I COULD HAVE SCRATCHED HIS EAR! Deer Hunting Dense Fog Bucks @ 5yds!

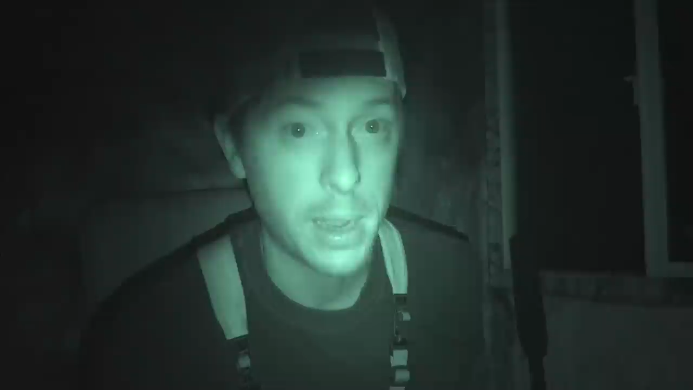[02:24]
like a buck so i just turned around and i dropped down the road i parked it and i
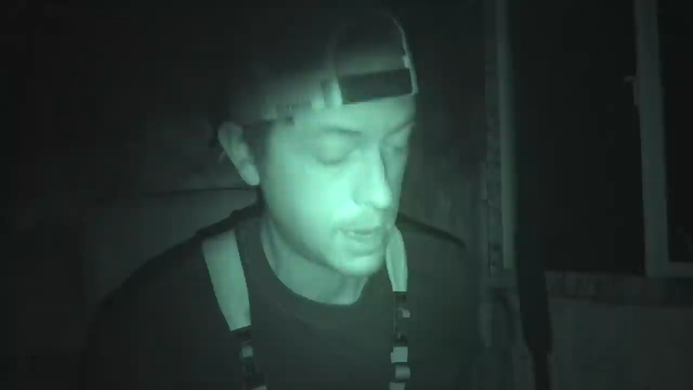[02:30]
came in to the blind i'm just now getting set up so i got the rifle about to just load one in